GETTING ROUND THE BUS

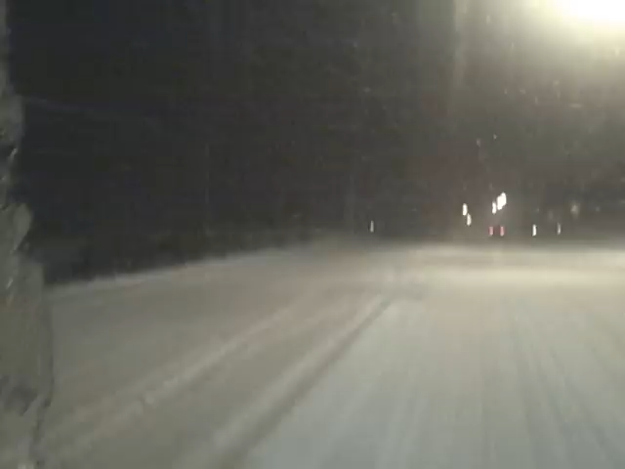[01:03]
There we go. Back up the road. The foot never ends when you're a Tri-Med bus driver. Oh, sir. It never ends. There's some oncoming traffic, so I'm going to just stop.